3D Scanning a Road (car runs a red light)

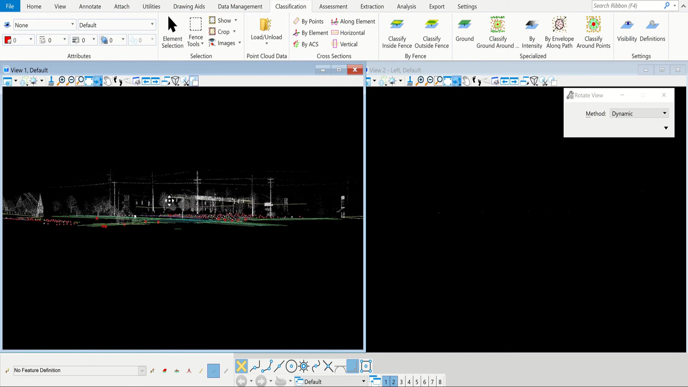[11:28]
how the all the lines connect and everything and it's just pretty neat software